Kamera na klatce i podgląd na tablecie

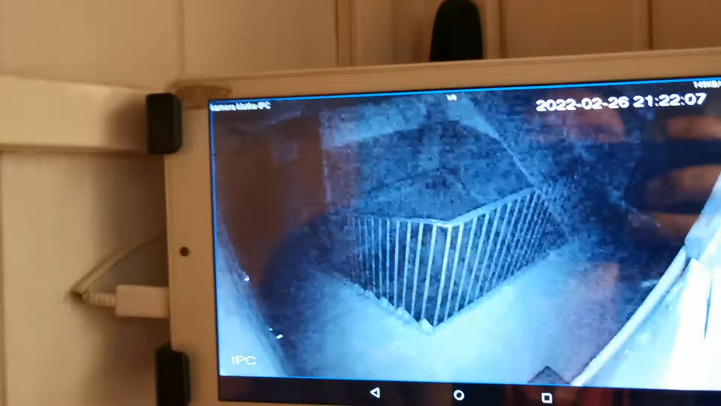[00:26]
O, mamy obraz w podczerwieni. Nie widzimy co na klatkę, jakiś na salon, parking.
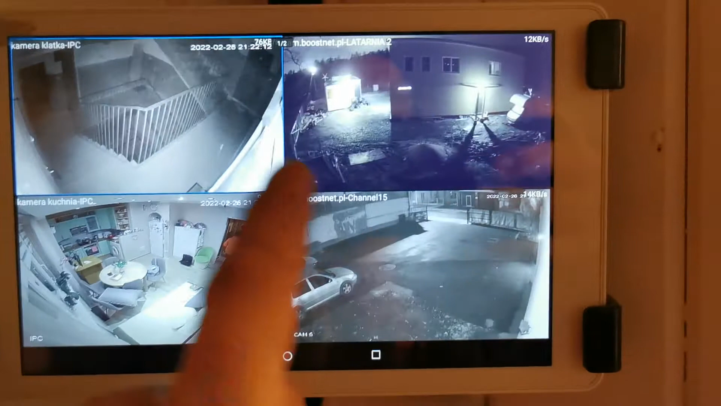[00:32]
I tak dalej, i tak dalej. Tak to wygląda. Zobaczmy.